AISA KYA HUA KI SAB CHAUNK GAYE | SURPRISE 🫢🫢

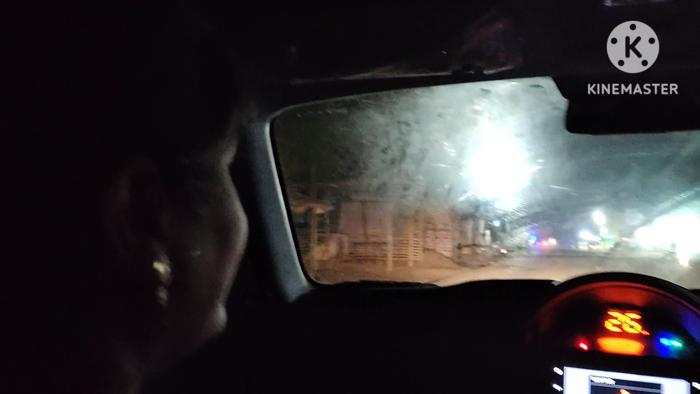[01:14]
तो आपको रास्ता सुनसान लग रहा होगा लेकिन अगल बगल में दुकाने खुली हुई है और बीजी रोड है पहले जब हम जाते थे अगर साम में भी
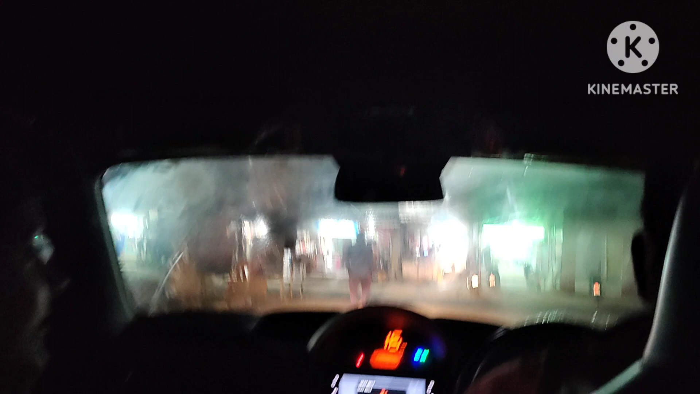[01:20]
तो रोड सनाटा हो जाता था लेकिन अब वैसा कुछ नहीं है अब हमेसा रोड बीजी ही मिलेगी
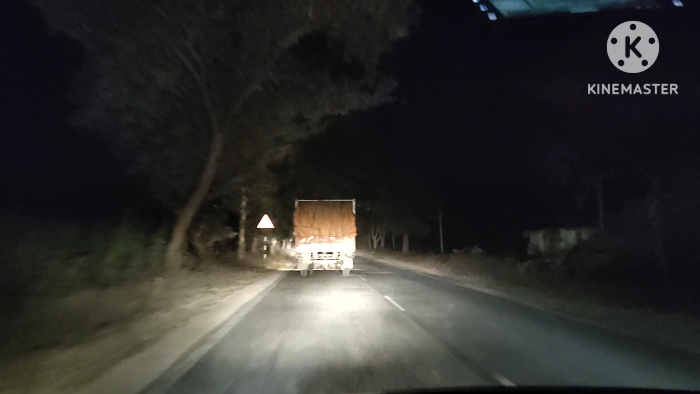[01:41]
सुनसान राव ओपर खली लाइट दिख रहा है तो
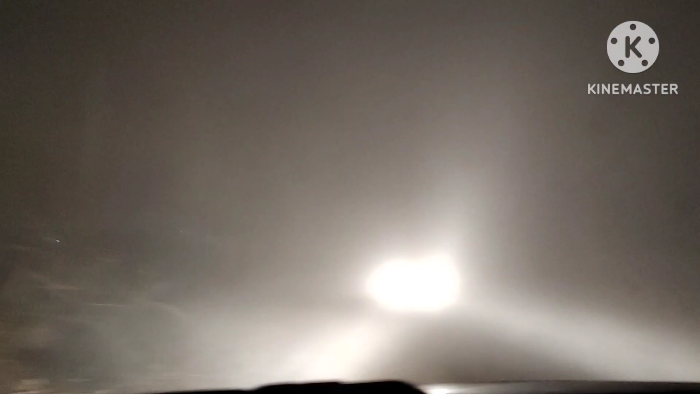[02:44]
और रास्ता आपको देखिए दिख रहा होगा यह कुहासा गिर रहा है हमें तो पहले लगा कि जैसे कहीं दू